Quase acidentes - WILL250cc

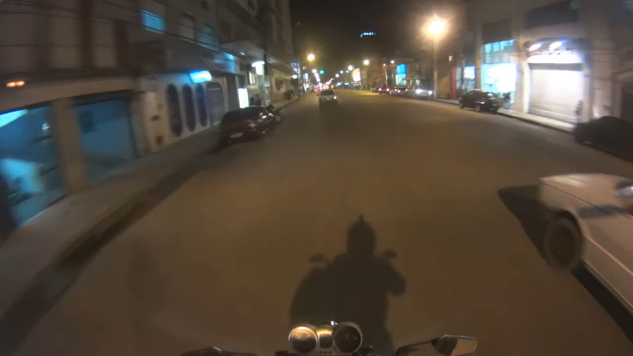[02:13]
Viu só o que é um pneu molhado, gurizada? Que que foi isso? Se eu não tô atento, vou pras cucui? Tá louco, brother! Bó!